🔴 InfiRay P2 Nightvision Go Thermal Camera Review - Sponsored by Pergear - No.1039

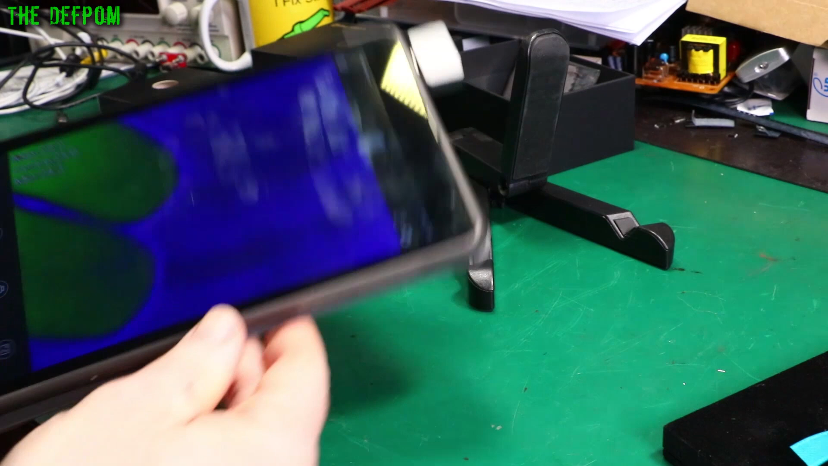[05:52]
You know? Turn it around like this. Oh, it's crashed again.
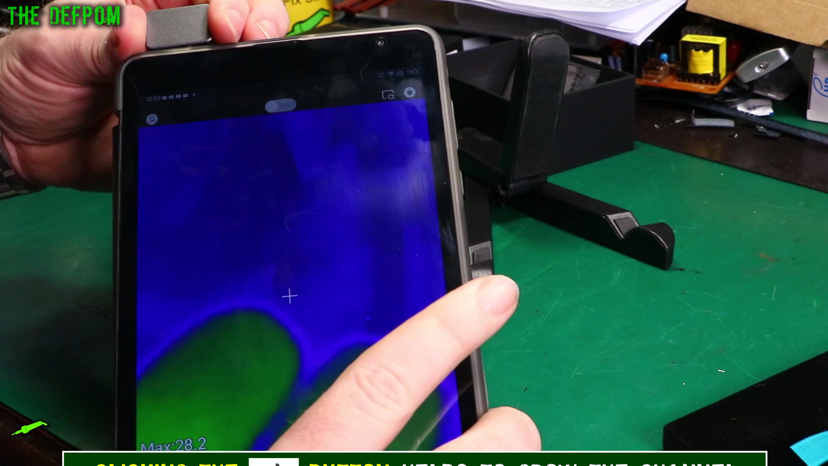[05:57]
Oh look, the splash screen again.
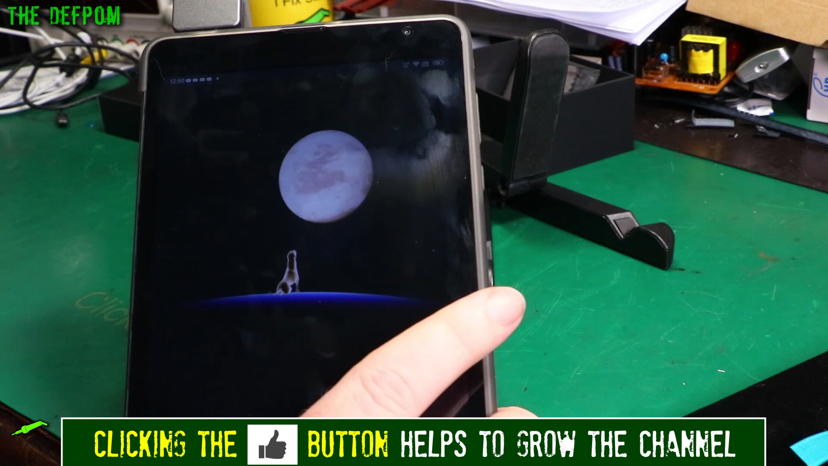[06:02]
The camera itself is really good.
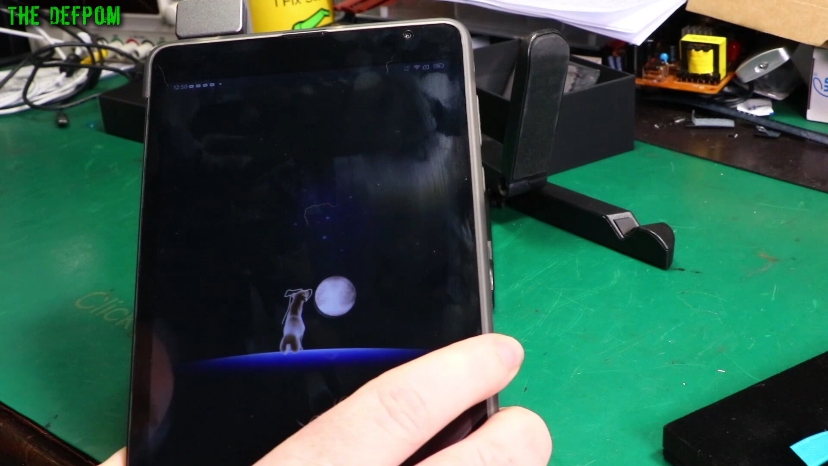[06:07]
The software is what lets this thing down. There we go. See? This orientation is still upside down.
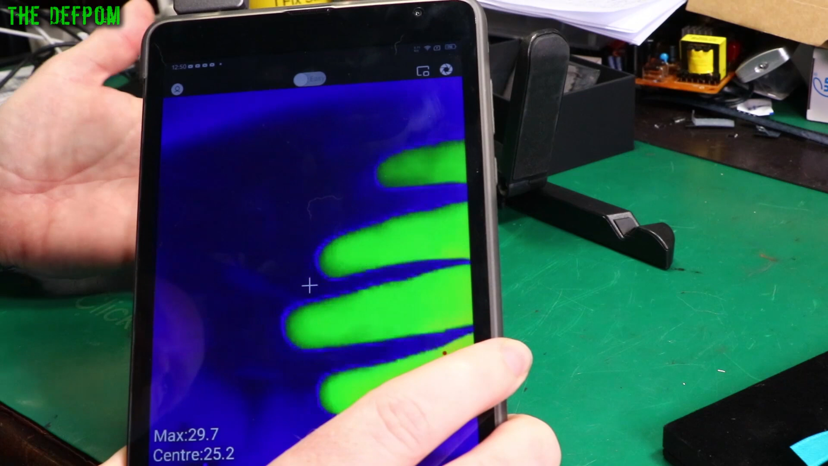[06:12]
And there's no way of rotating this. You can't actually do it.
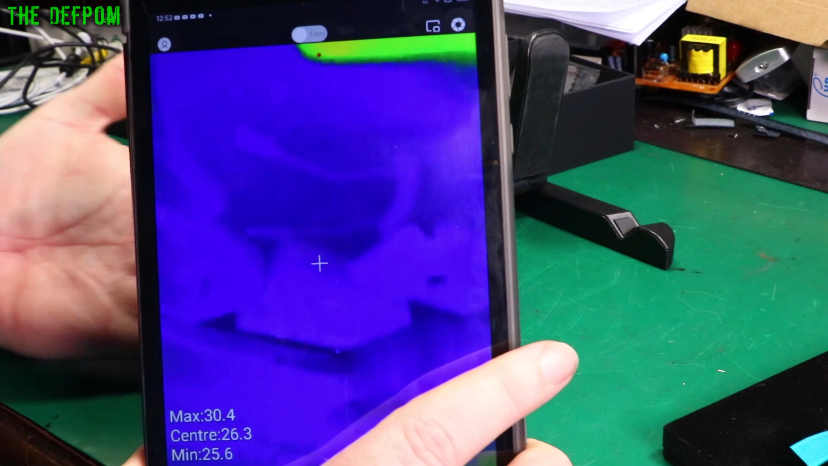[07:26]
See, my thumb is facing downwards. It's rotated.
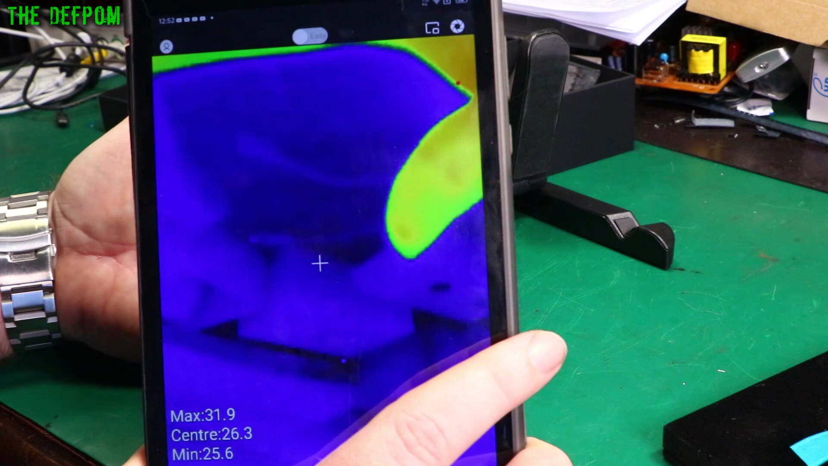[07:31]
So if I flip it, my hand will be coming from the correct side, but it will still be upside down. Yeah, that's my pet peeve. But otherwise, you know, I think the app is what lets this thing down. Otherwise, it seems fine.
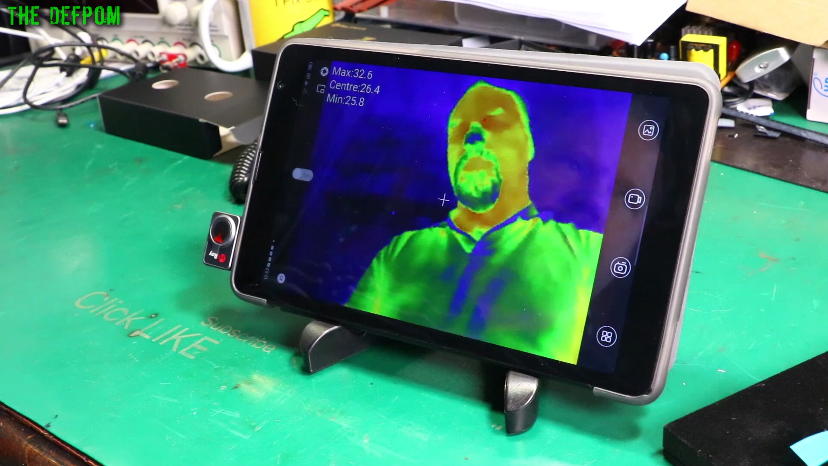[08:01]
So the way to resolve this is actually quite simple. I'm going on about this quite a bit, but it's simple, when the app's not crashing at least, is you can use this cable here, right?
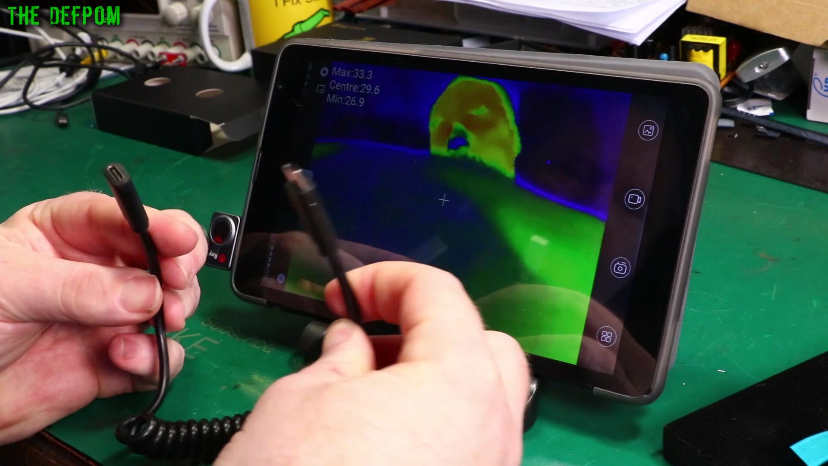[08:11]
This extension cable, which also gives you a bit of flexibility, I suppose, about moving things around.
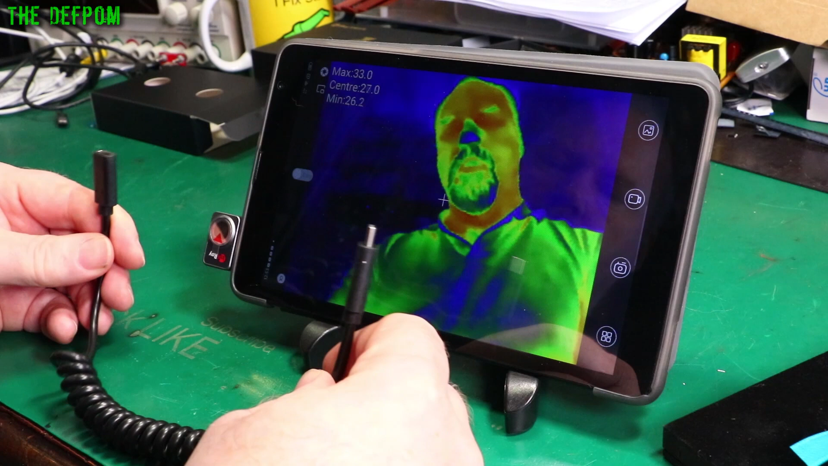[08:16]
If you use this cable, you can then rotate the camera into correct orientation.
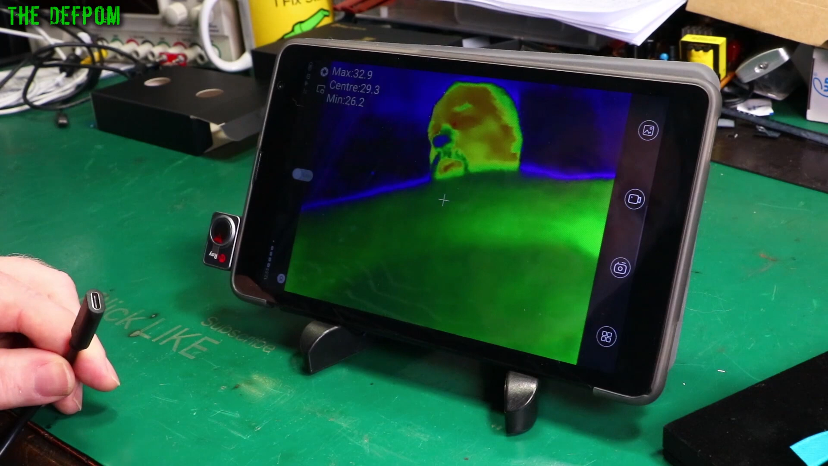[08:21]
Oh, look, it's crashed again. I was actually wanting to delay doing this review until the new app came out, so that I could actually show you the latest version of the app as part of the review.
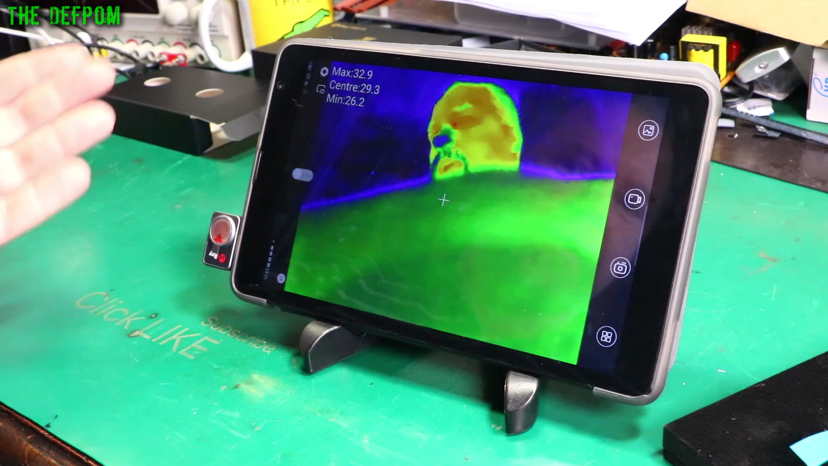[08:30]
And hopefully these kinds of freeze issues have been fixed. I was being asked to do it sooner, not wait for the app.
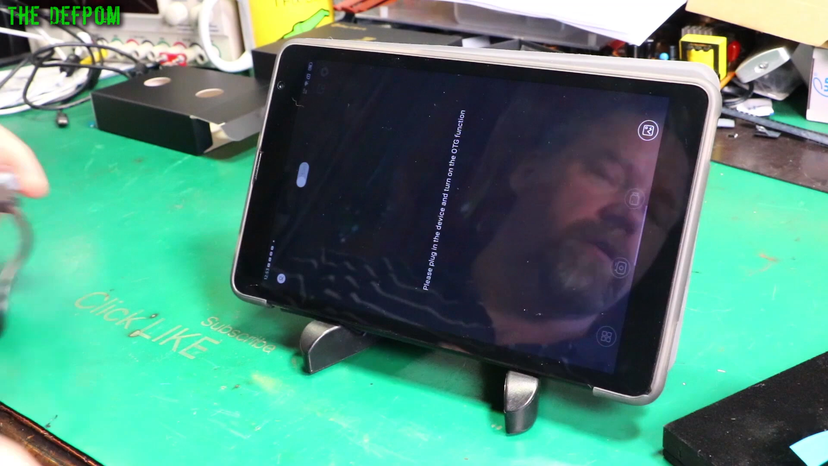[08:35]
So it's like, okay.
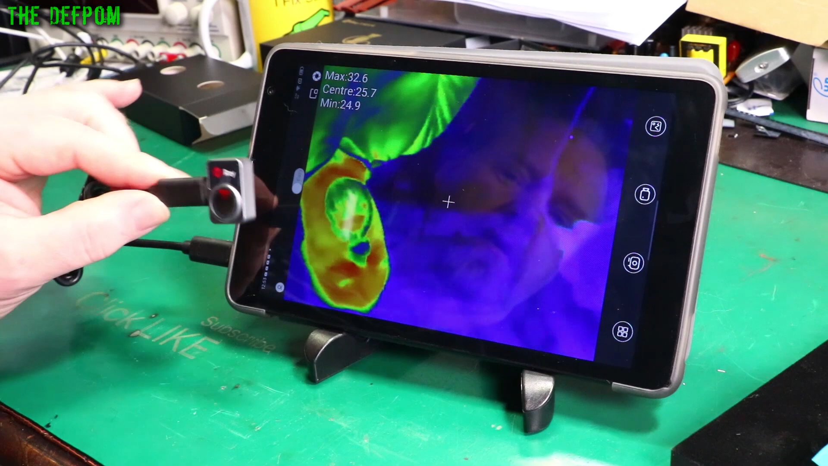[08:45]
And I can now rotate the camera independent of the screen and get it the correct way up.
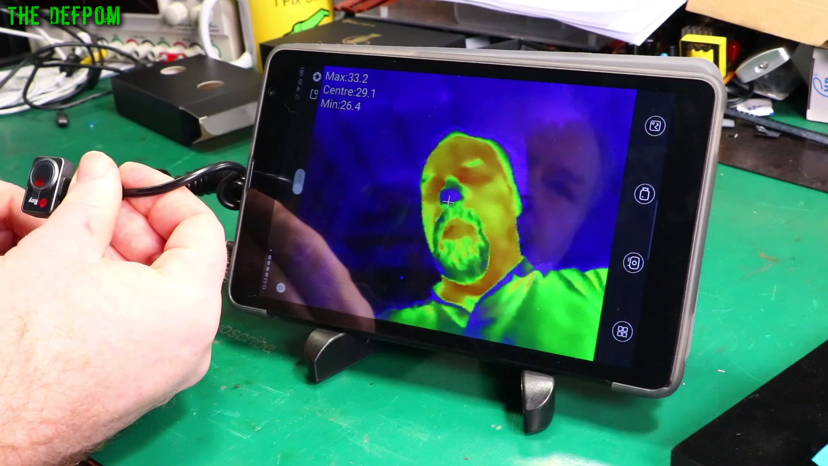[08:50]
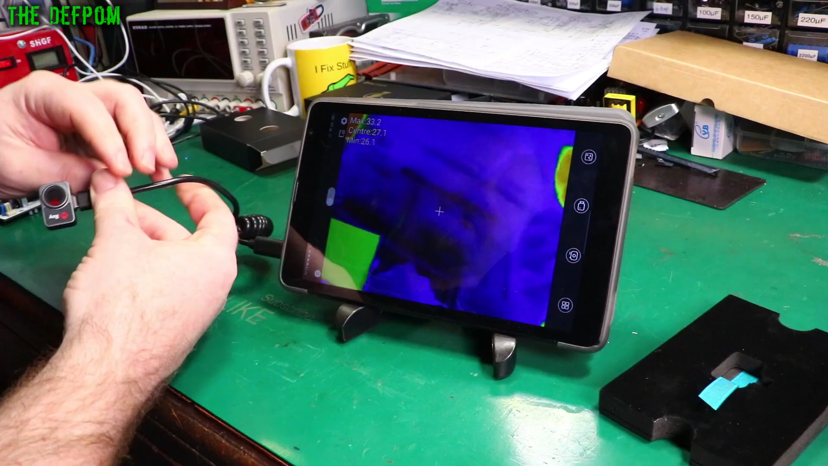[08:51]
With it facing the other way, like I said before, it's upside down. Now my hand can be the correct way up. But it's about having this camera orientated opposite way to the socket. See, it is opposite directions.
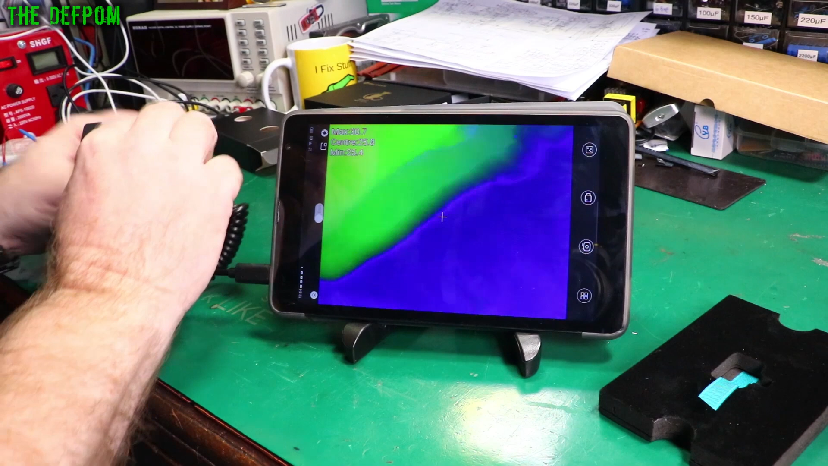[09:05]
So normally it'd be that way around, which means it's upside down. So this is the solution, is to use a camera cable like this.
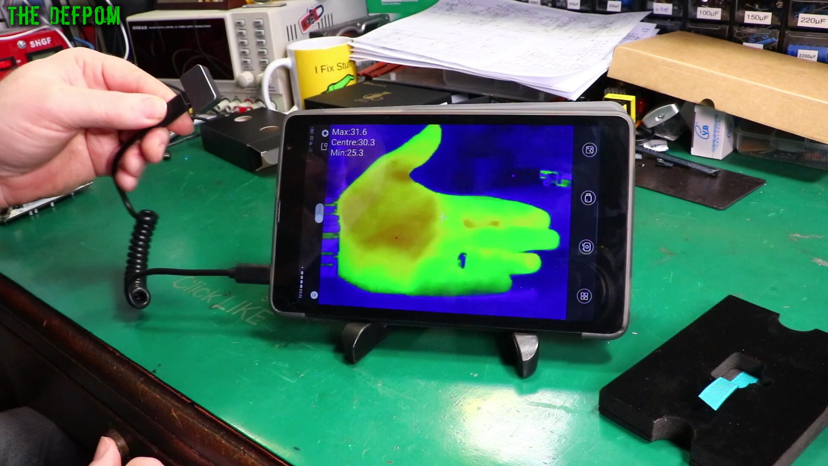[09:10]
And it's crashed again.
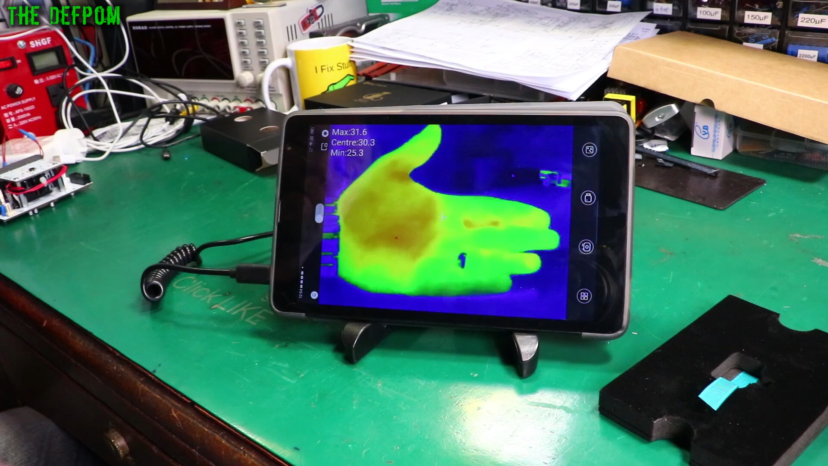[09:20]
The camera's really good. App needs some work. So next thing I want to do is demonstrate using this for electronics.
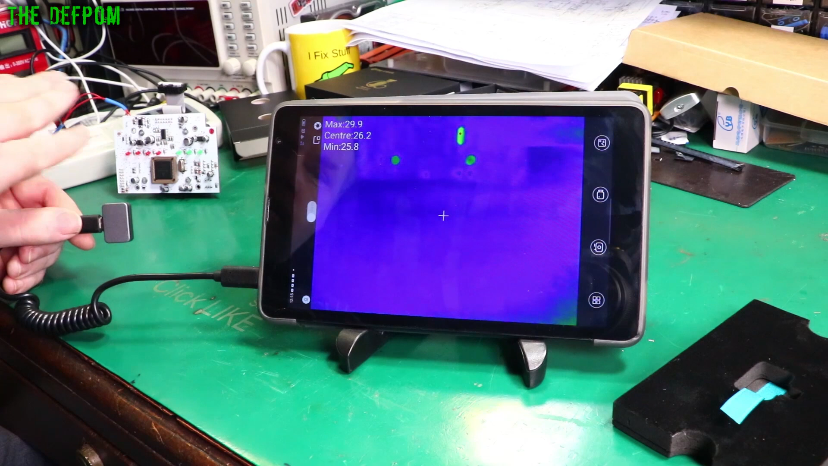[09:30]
I don't actually know if this is going to even show up. This is a 240 volt powered device that's powered up. It's not too powered up now, but now it will be. I don't actually know if anything's even going to show up for heating or anything like that, but we'll give it a go.